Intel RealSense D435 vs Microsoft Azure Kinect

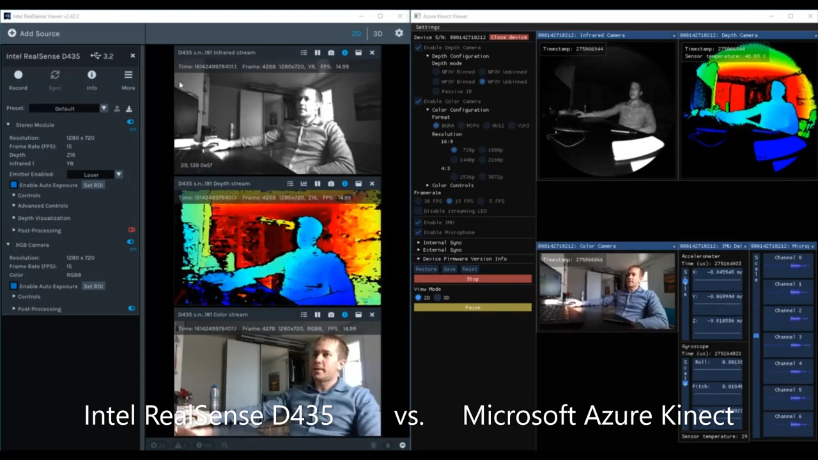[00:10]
On the left side we see the Intel RealSense D435 and on the right side we see the Azure Kinect. Both are run here with the viewer application.
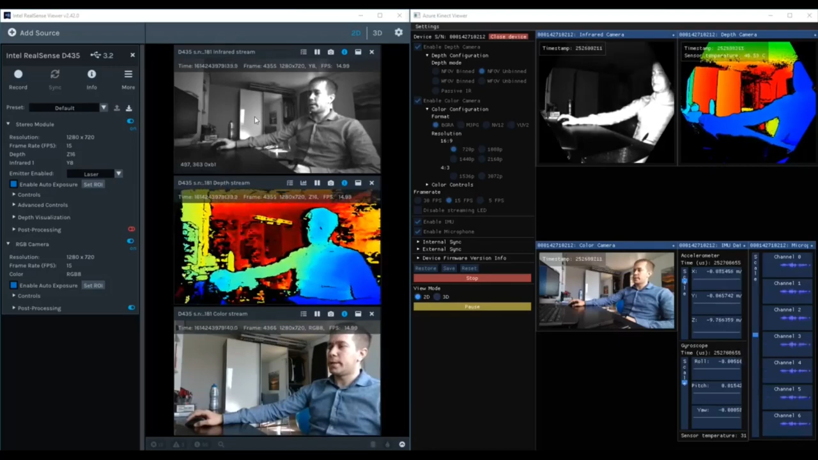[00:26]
One difference is that the Microsoft Azure is a little bit more expensive.
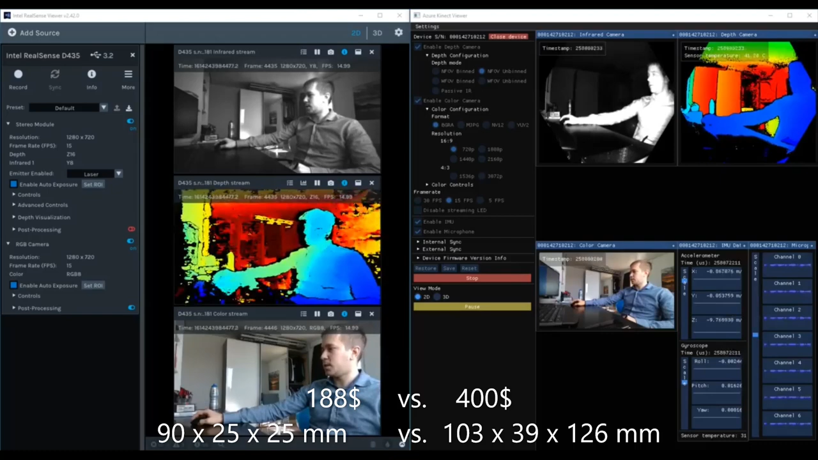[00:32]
It costs around $400 USD and the D435 costs around $188 USD. So this is one big difference in the price. Also the size, the Microsoft Azure is quite bigger compared to the Intel RealSense.
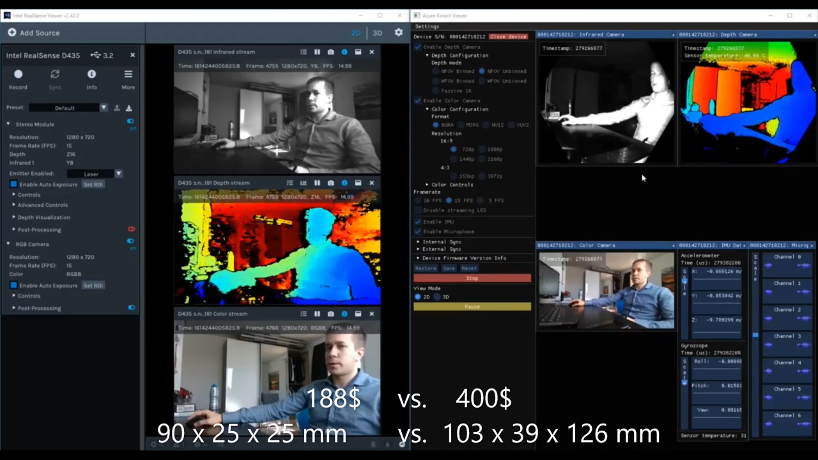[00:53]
So on this first image, this is the infrared stream, can be compared with the infrared camera from Microsoft Azure Kinect. I've chosen here a frame rate of 15 frames per second in both cases. We make this a little bit bigger to compare them.
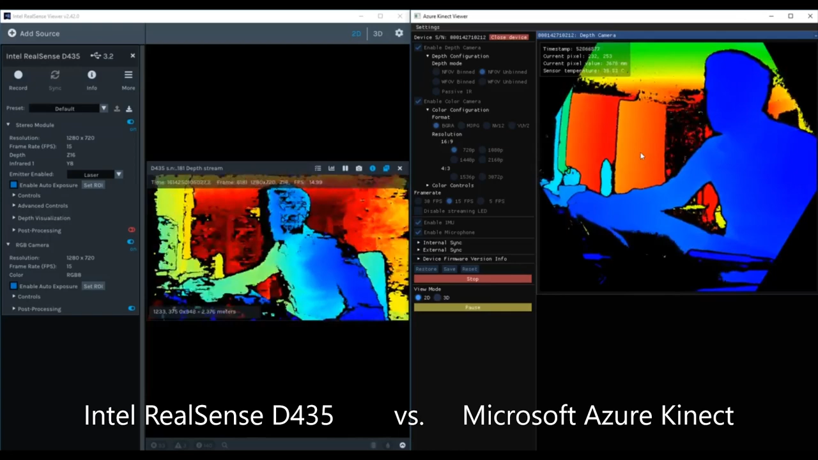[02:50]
When I move my hand it is clear that the Microsoft Azure gives, on the right side, gives a much more detailed view and has much less noise in it. When we move now to the 3D space,
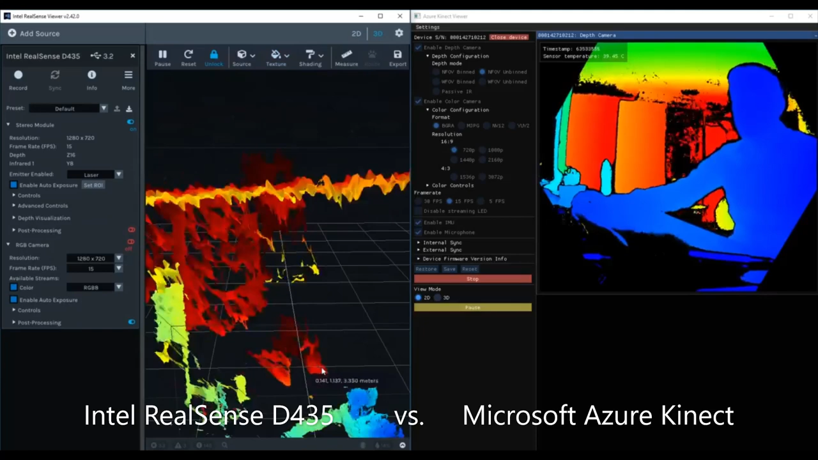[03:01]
this gets even more clear.
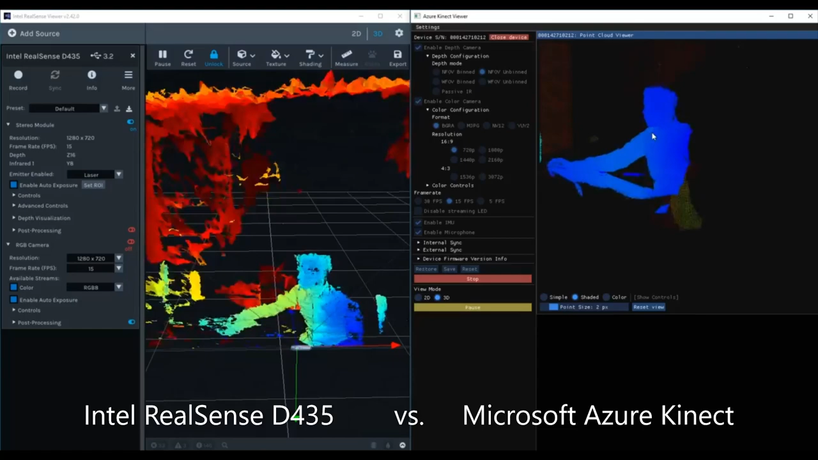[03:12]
For example, the ceiling of my room here contains a lot of noise. For example, the ceiling of my room here contains a lot of noise. Compared to the Microsoft Azure Kinect, it is a very nice surface. So I move back a little bit, so we see, you don't see my shadow.
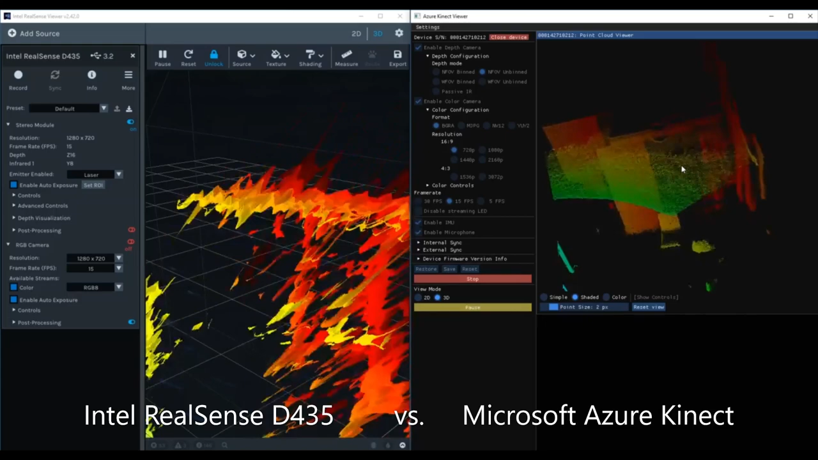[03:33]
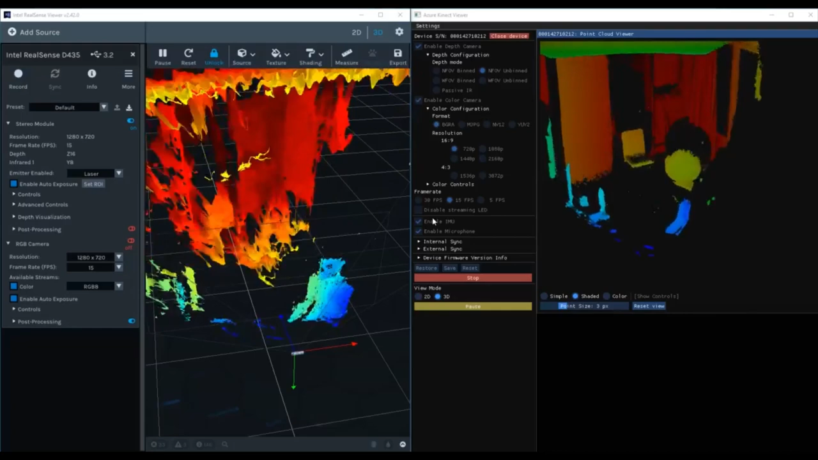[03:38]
Next, we are going to compare this chair and this ball in the background.
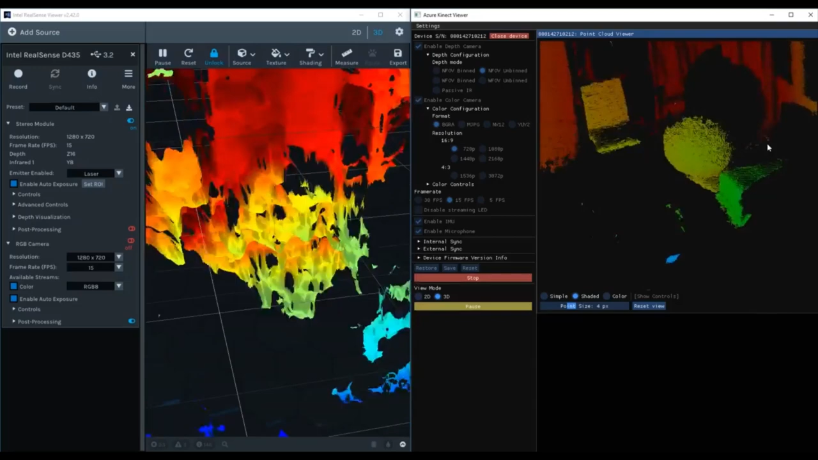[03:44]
And the ball on the right side as well as the chair can be detected easily. However, on the left side, it is very hard to see what this is.